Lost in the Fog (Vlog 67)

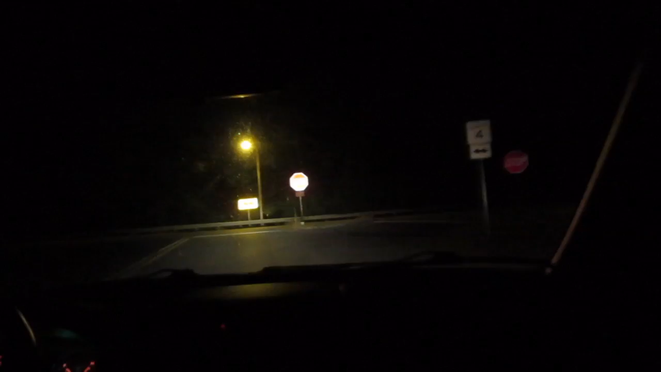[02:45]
Yes, we do. Guys, we are in the middle of nowhere, and my phone is searching. That's not good.